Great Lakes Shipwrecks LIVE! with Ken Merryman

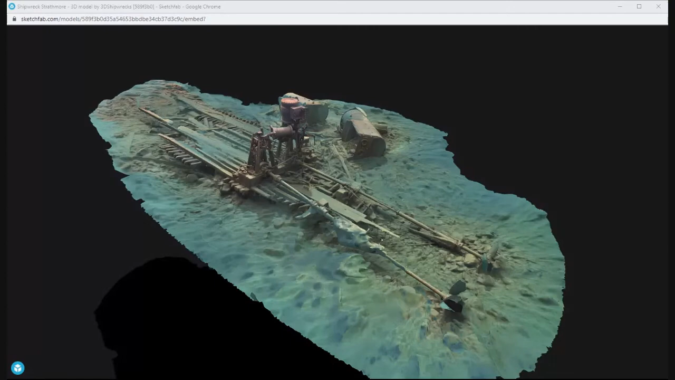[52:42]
So those boilers were coal-fired. Um, this is, uh, the Strathmore. I can't remember what her name was. Darn it. Uh, she, she was just renamed and she burned, which is why you see fairly little here. But this is such an important, such a document because who's going to get out to Mishapakaten Island, you know? Um, not too many. Brendan, can you unshare me again so I can reshare? You got it. Sorry. You are unshared. Okay.
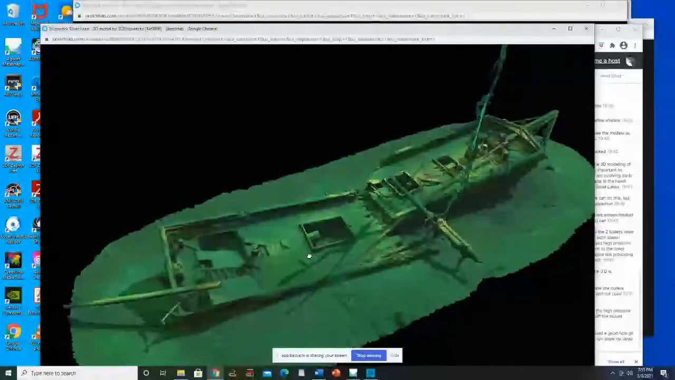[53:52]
But, uh, but actually this came out, I mean, pretty good for, uh, for, uh, you know, the, you know, just using repurposed video. It's amazing. Yeah.
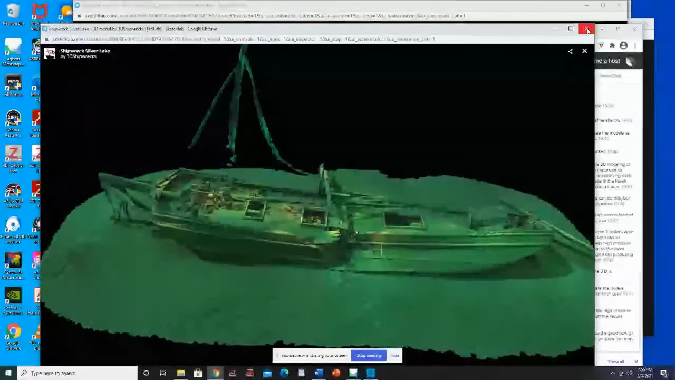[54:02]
This is, that's one of my favorites here. Now, let me just close this one.
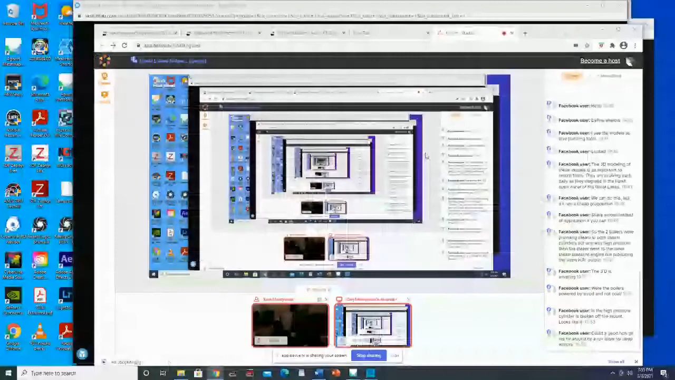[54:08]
And, uh, all right, this one, all right, this one, this is the Russia and Jerry did this one.
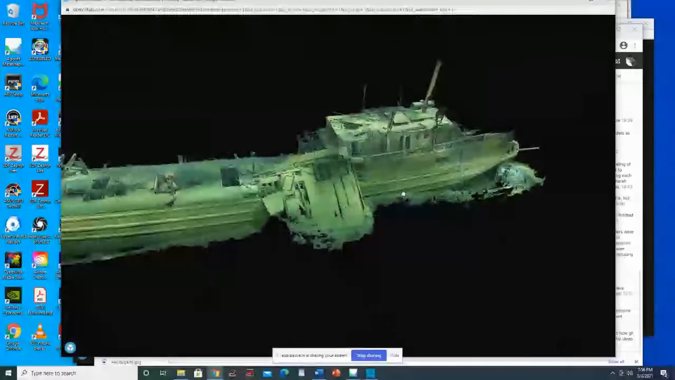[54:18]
And, uh, so John Scholes and John Jansen, we found this one in 2019 in 210 foot of water up near Detroit detour passage. And John Jansen and John Scholes shot the video for us. Uh, Jansen went down the port side and Scholes went down the starboard side and they went down and back. And I, I don't remember if they did that again, if we had four passes or,
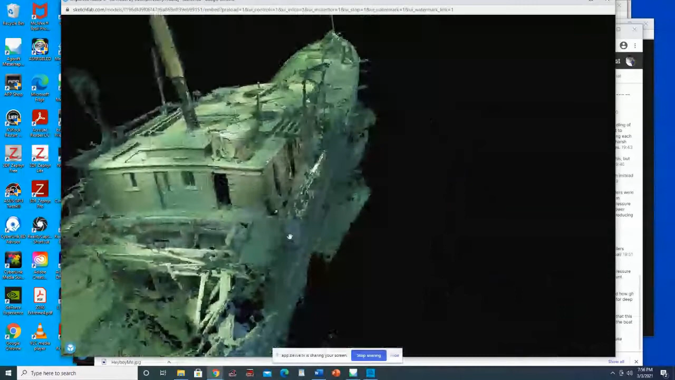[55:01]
or just, uh, well, it'd been four, roughly four passes anyways. And, uh, and this is, you know, this Jerry just did a beautiful job on this. This is just an amazing. Now I there's this one is also very unique, not from the fact that it's a, uh,
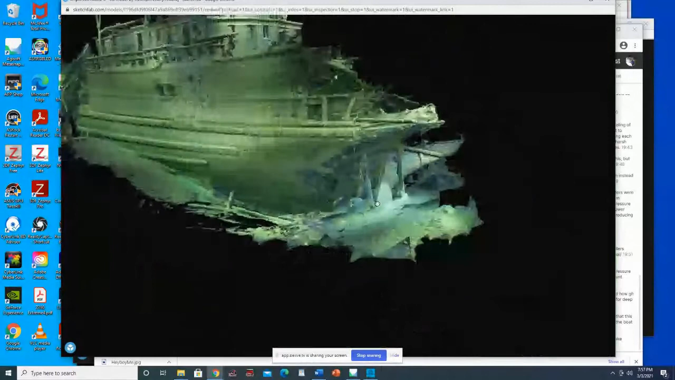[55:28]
You can see the two propellers here. Yep.
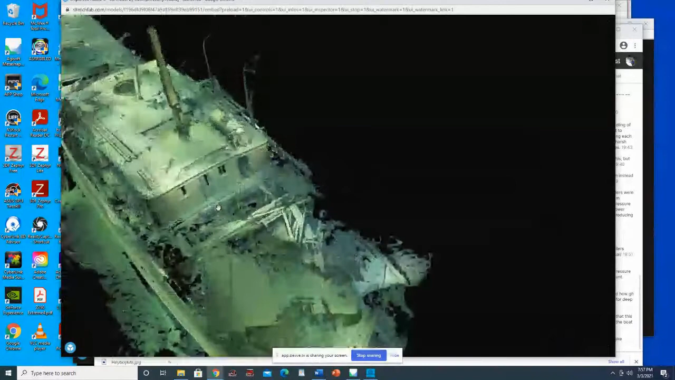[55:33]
So it's a twin screw boat and it has two steeple compound engines inside of an engine room.
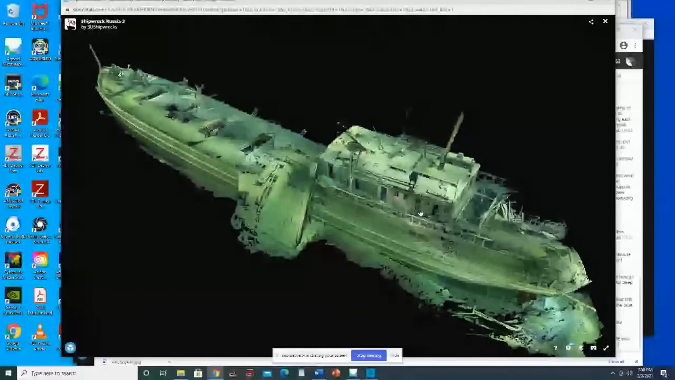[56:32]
that engine filled the engine room. And this one does, this is not only has one, it has two and the, the engines go from the, you know, from below deck all the way to the ceiling of the, uh, of the engine room. And there's a little cutout. It actually protrudes above the engine room. John Scholes swam in, you got to swim in through this and over this pile of junk here. And actually today I tried to, he, he was in there for just a couple of minutes and, uh, I try, I thought, geez, it'd be nice if we could just get a, a, uh, model of that interior, but, uh, it didn't work.
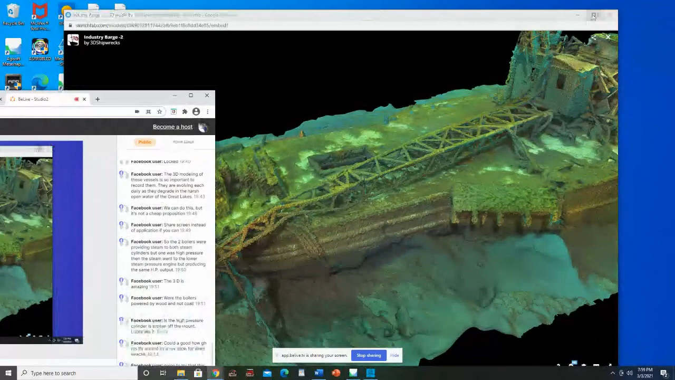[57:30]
I'm going to put this up at, uh, full screen. All right. You see this. Okay. Yeah. It's the industry. It looks great. Yeah. So this is, this is the, the barge that, that, uh, Brendan, Brendan gave me coordinates or what did I say? They're within a hundred foot. Yeah. Basically I, I, I figured out where it was through, um, uh, some, um, wizardry.
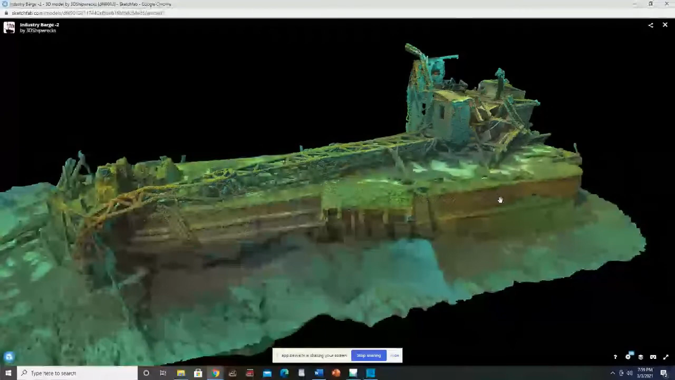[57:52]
Um, there in full disclosure interest, there was a recent survey and they had, uh, gone over an anomaly and it was available in the raw NOAA data.
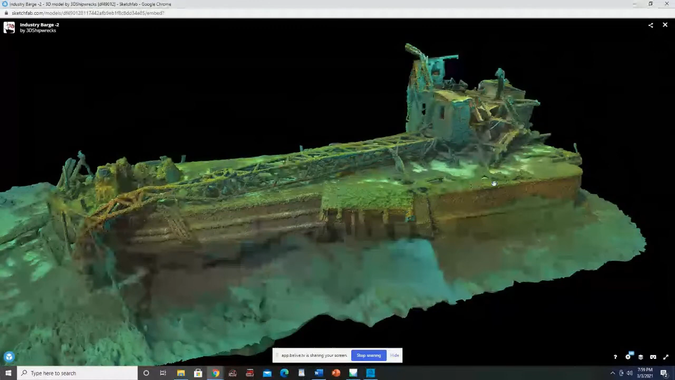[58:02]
And, uh, so I said, Ken, you need to go look at that. And it was, and, and I thought it was the industry and indeed it was. Yeah. And, and you can actually read the name on the back here.
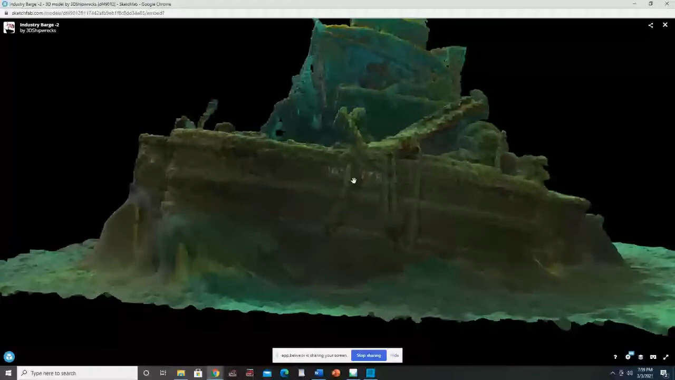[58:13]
So, all right. Now this is kind of cool. Um, so now I ducked in to the cabins and,
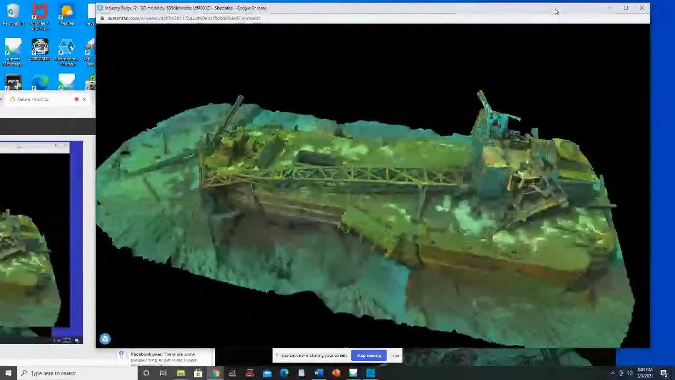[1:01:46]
Uh, I'm happy to run over a little bit. If you had one more, you wanted to show. Well, let's see here. Okay. Well this, okay. So here I like this one.
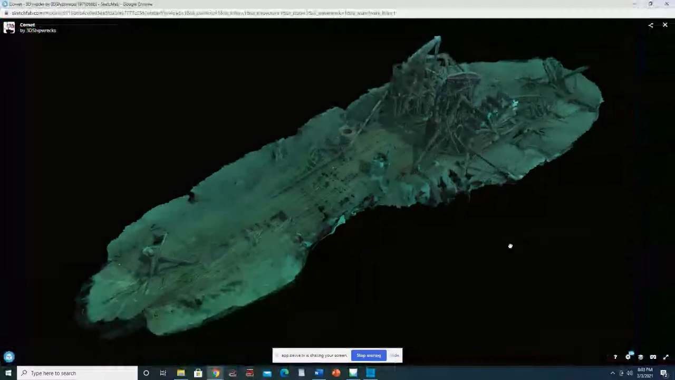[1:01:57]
Um, uh, uh, this is another one that was repurposed, um, video.
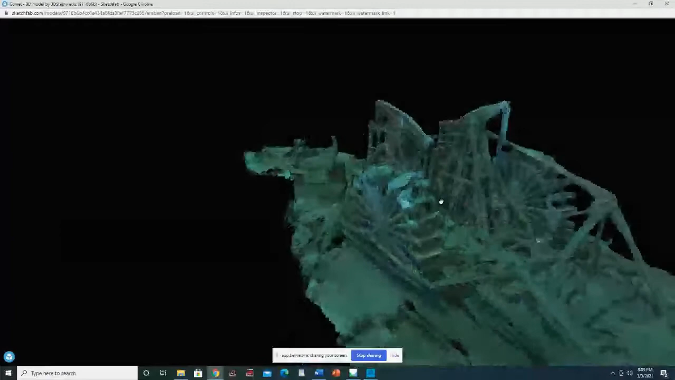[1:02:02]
Um, this is the comet. This is in Lake Ontario. And, uh, wow.
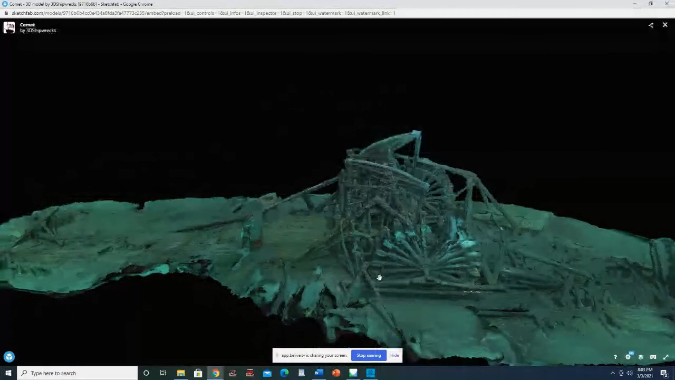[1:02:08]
Huh? Double walking beams.
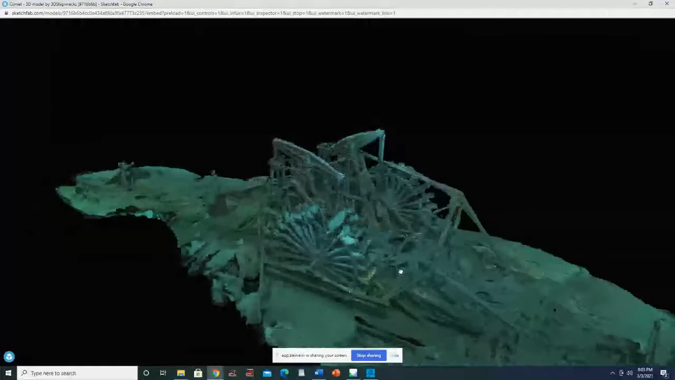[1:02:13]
This is the only intact double walking beam to my knowledge. So there's, there's three very intact, uh, side wheelers in the lakes, uh, three very intact that are not buried, uh, in the great lakes. Um, the comet, uh, they, they all have kind of neat features.
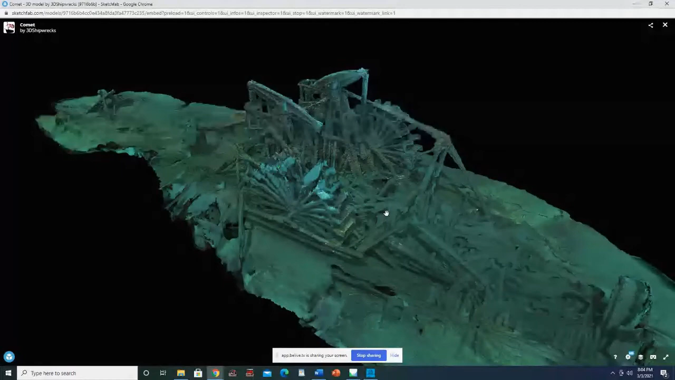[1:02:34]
The comet is the only double walking beam, uh, uh, system.
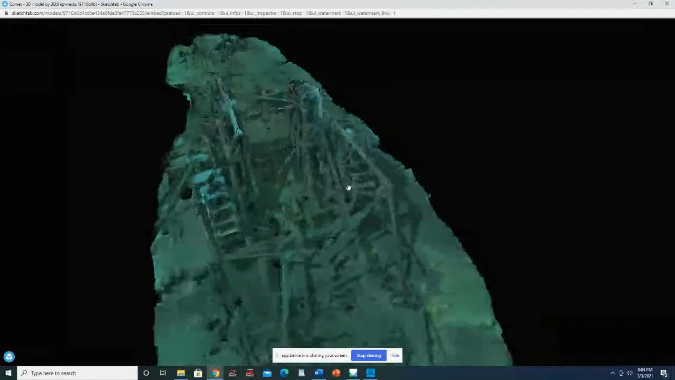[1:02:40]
Uh, the cabins are gone on almost all of them.
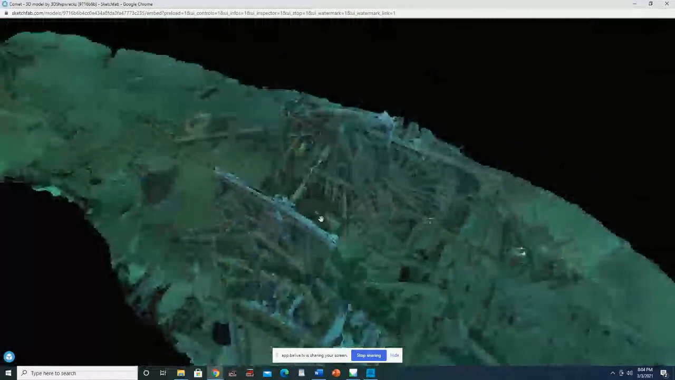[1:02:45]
Uh, so there's the comet, there's the Detroit, and then there's the Keystone state.
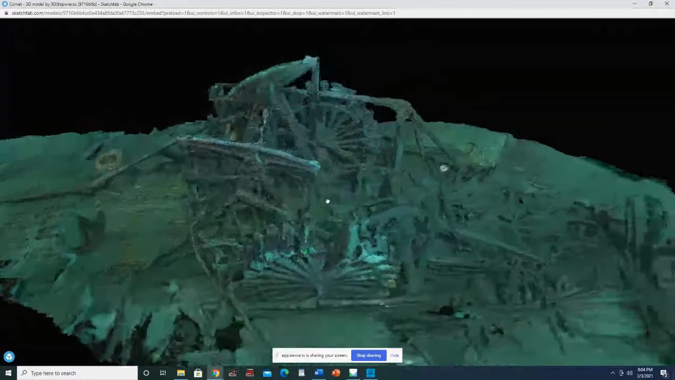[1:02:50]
And, uh, uh, this one, like say this has the double walking beam, um,
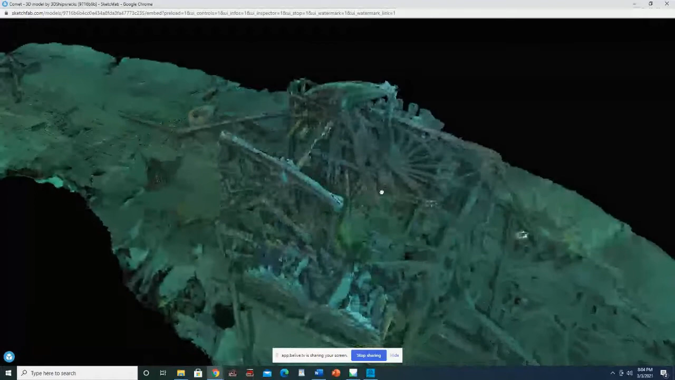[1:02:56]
while we're here. And it is, and this is in, uh, Kingston, Ontario.
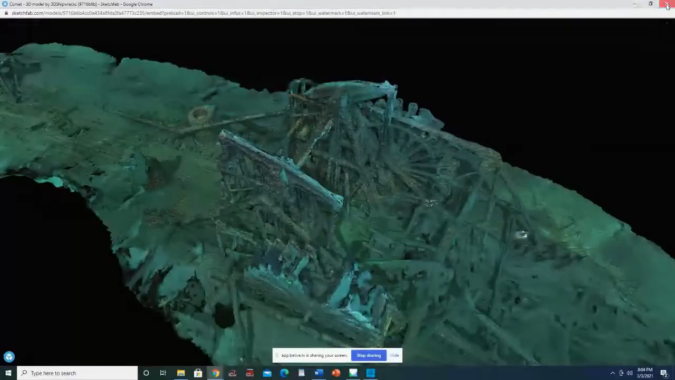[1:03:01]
I want to show you. So I'm working on this one. And this one is a challenge. This is the Keystone state.
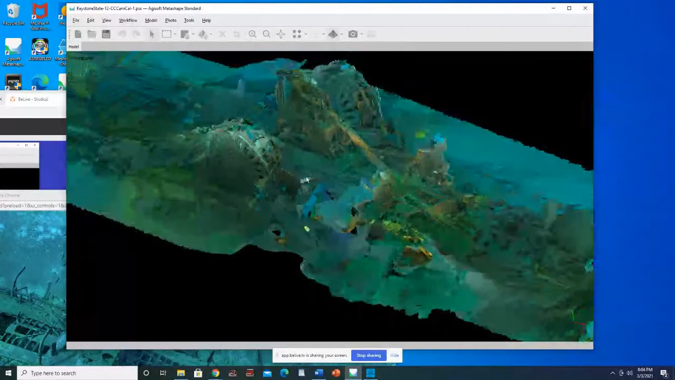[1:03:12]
Uh, this is Dave Trotter found this, and it is the biggest, uh, this, uh, so it's an 150 foot of water and the top of this A-frame is 99 feet.
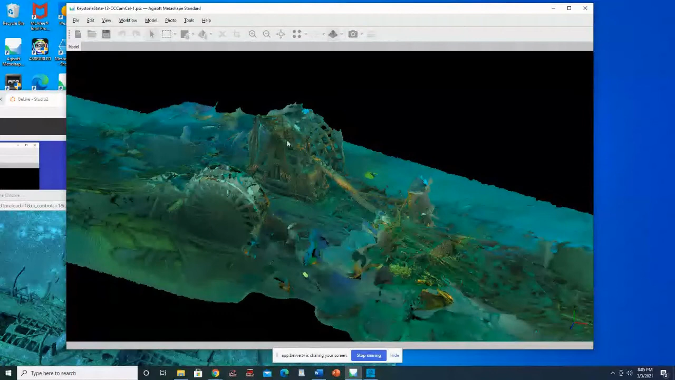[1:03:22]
So this is 50 feet off the bottom and giant 30 foot wheels. Um, it's interesting that the boilers on these things are,